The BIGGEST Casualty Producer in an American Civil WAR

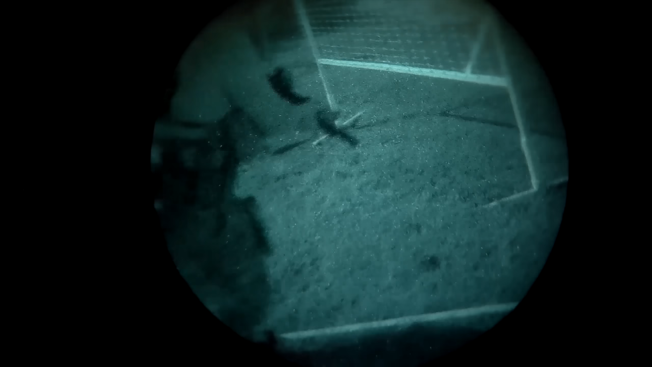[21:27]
Do I have a light cover for my flashlight? Is that going to, if I ND it, will it, you know, shine?
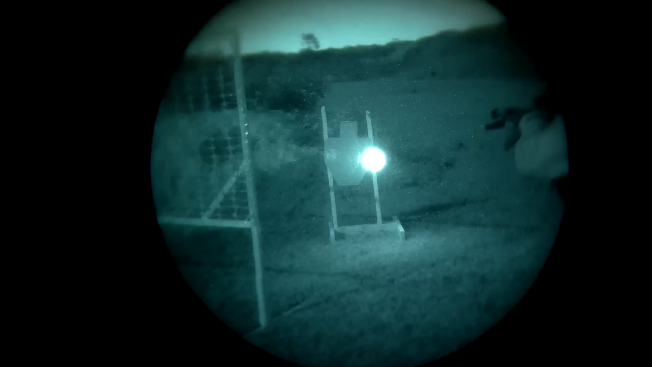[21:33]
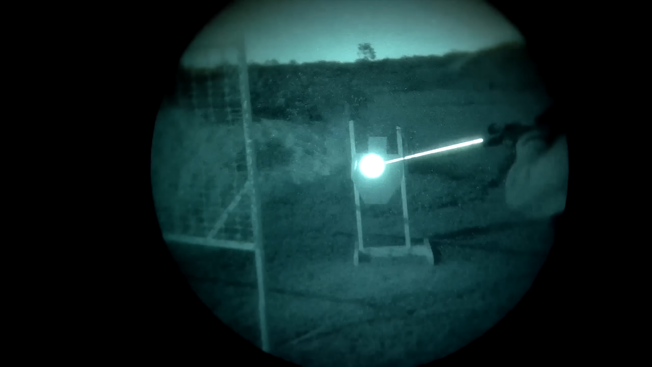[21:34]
Or is that light cover going to kind of help mitigate that mistake?
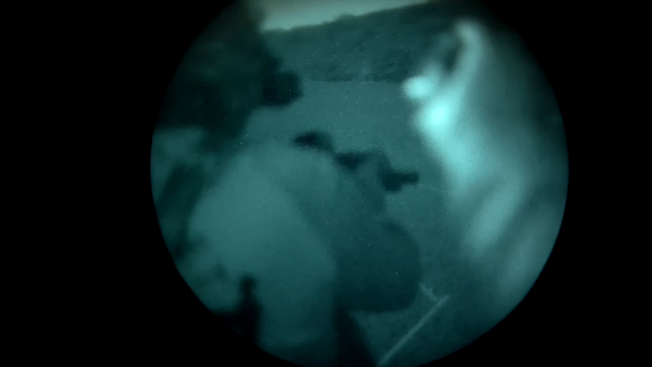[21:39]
So thinking about, you know, lowering your signature across the board is going to be super important.
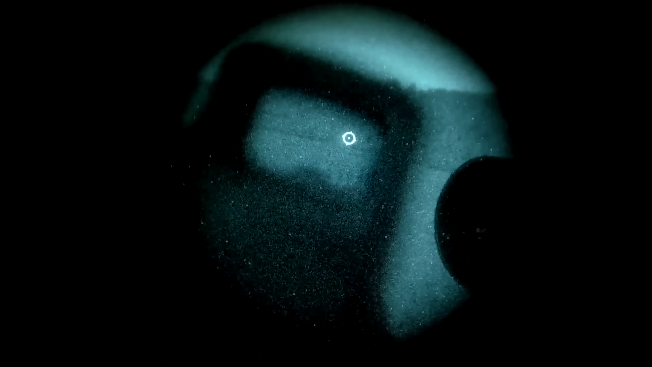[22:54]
So if you have night vision goggles, what are some ways that you can reduce your signature, maybe avoid fights instead of getting into them?
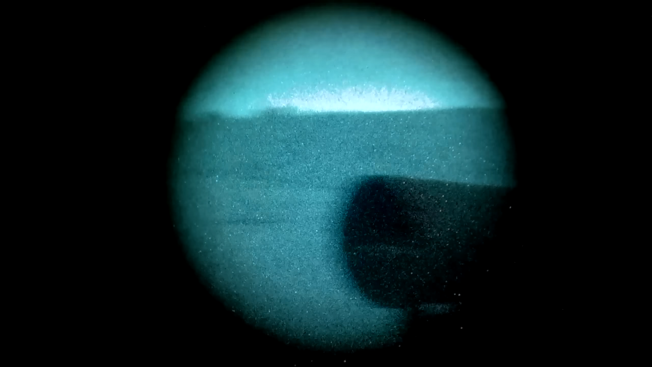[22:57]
And if you do get into a fight, having the lowest signature possible, so that way it's easy for you to be able to break contact and run back off into the darkness.
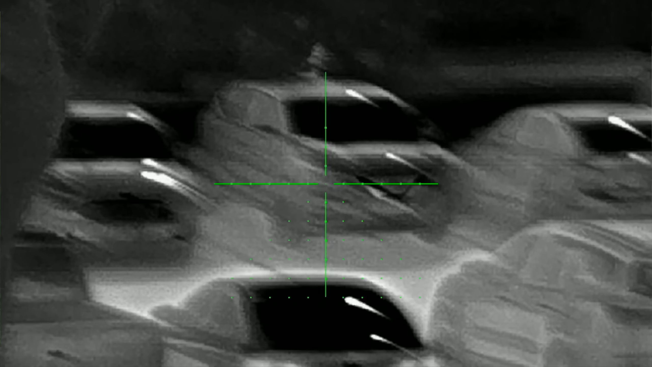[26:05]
I mean, how many hunters do you know of within your friends group and in your community that hunt pigs or have a thermal scope? Now imagine you can buy thermal, even if it's cheap thermal, you can buy it on Amazon for a few hundred dollars.
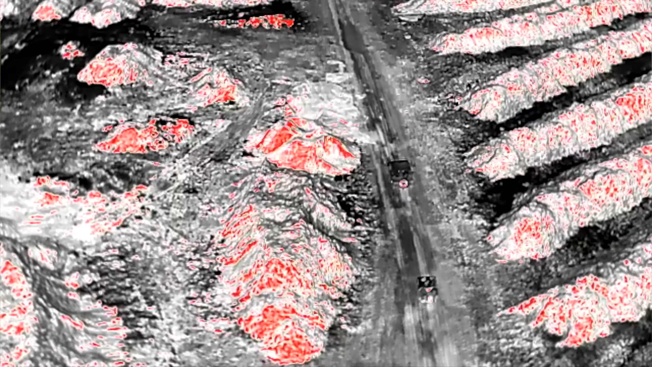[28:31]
conduct that SEALs to be able to detect if you're being spotted by drones, but also how to hide from that, how to reduce your signature from that drone.
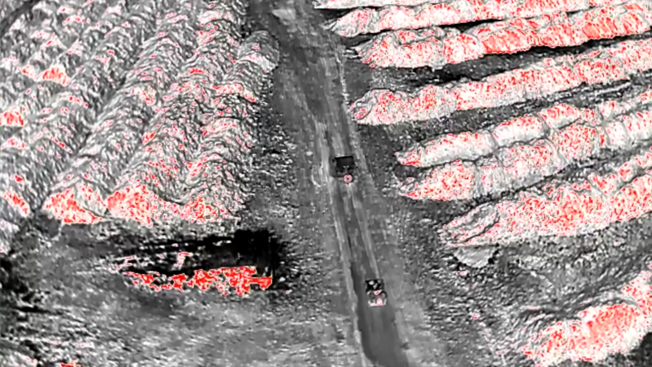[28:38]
Most of the drones are probably not going to have thermal. Most of them are probably going to have a standard camera.
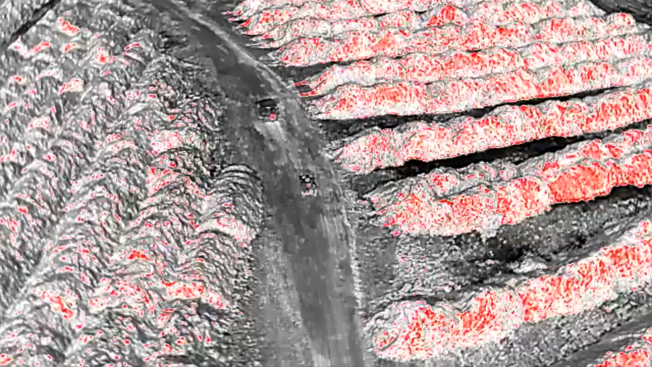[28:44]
There might be a few that have thermal, but most of them are going to have that standard camera. Now, on a military scale, a lot of those drones, they all have thermal. They all have FLIR. They can all see in thermal. They can all see in, you know, daytime camera. They have that capability.
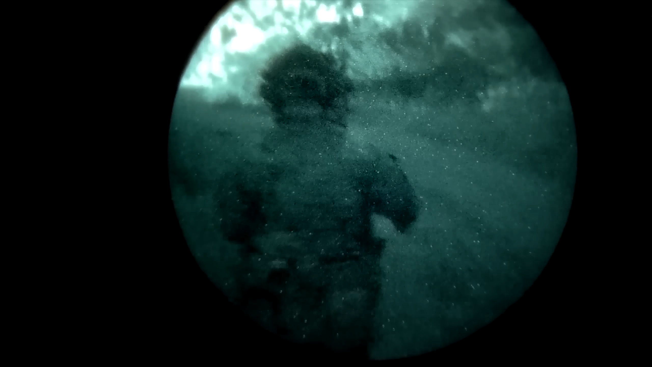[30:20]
then at least have the capability to be able to wear that night vision by having a helmet and also being able to hand off that night vision unit to somebody else.
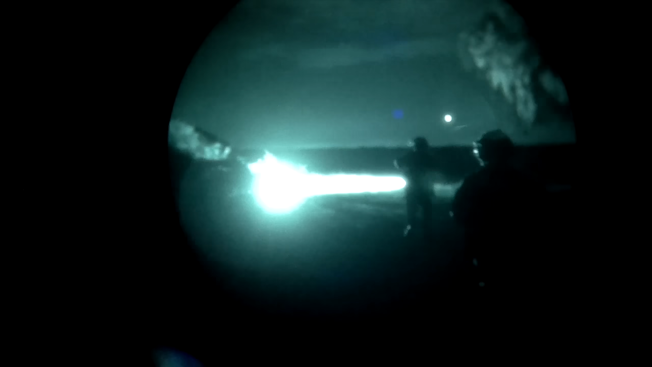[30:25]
It's going to be so much more advantageous and such a
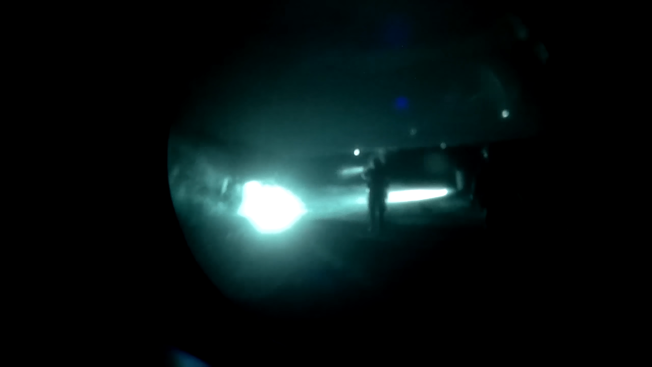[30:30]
lower signature that you produce when you travel and do things at night.
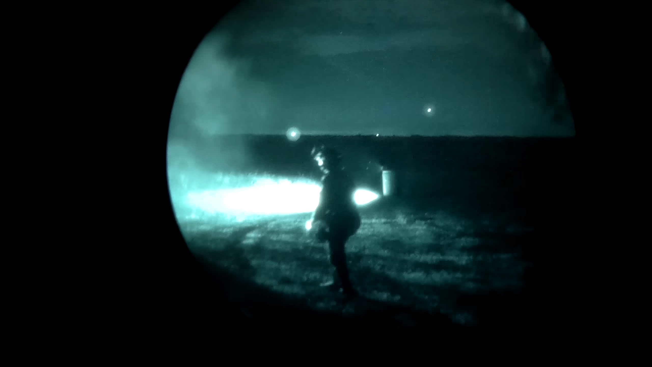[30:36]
Yes, there's a lot of gear out there that allows you to see at night. Yes, we have to assume that the enemy will also have the capability to see at night, but it's still going to be a lot less risky than moving during the day.
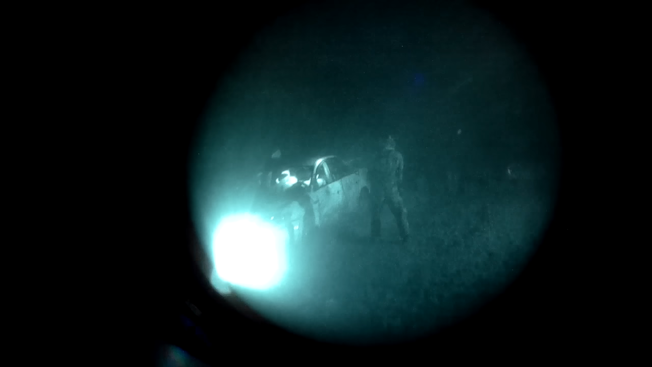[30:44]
And you're able to move a little bit faster because you're not worried about people,
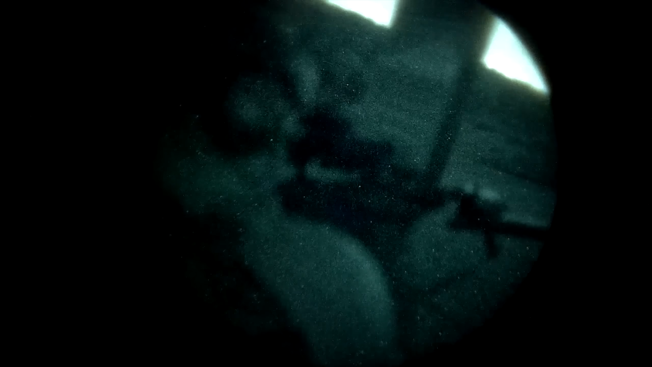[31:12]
to range targets and range distance.
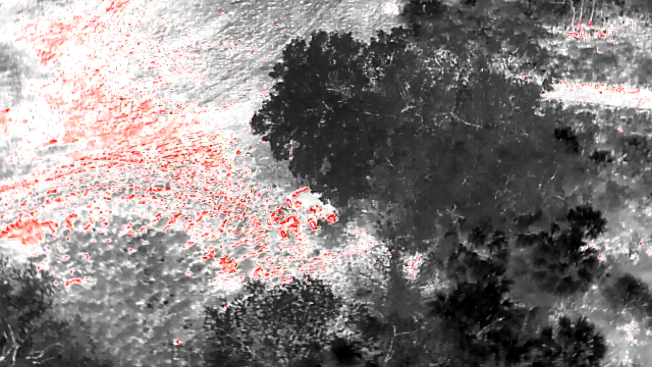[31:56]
you see some hunters in a tree stand and they're setting up an ambush and it's a bunch of hunters that are a band of marauders and
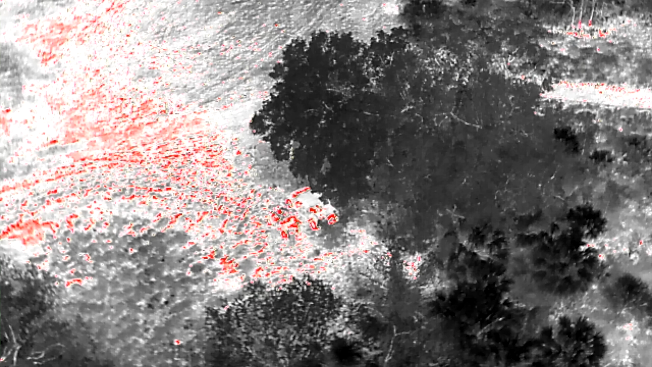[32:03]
they're out there trying to prey on the next group that comes across to take all their supplies. But you're able to spot them with a drone up in the tree stand.
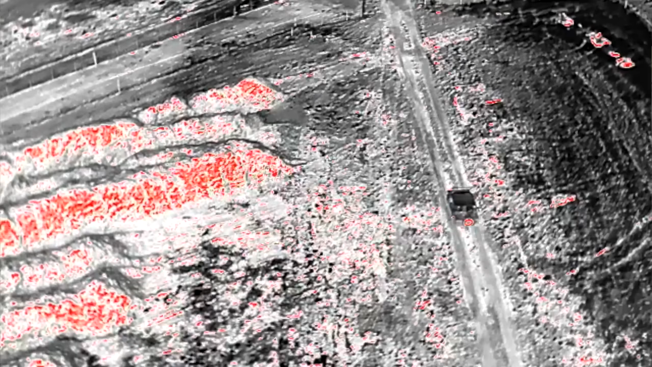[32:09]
Now you're able to avoid that or make a decision to be able to eliminate that type of threat.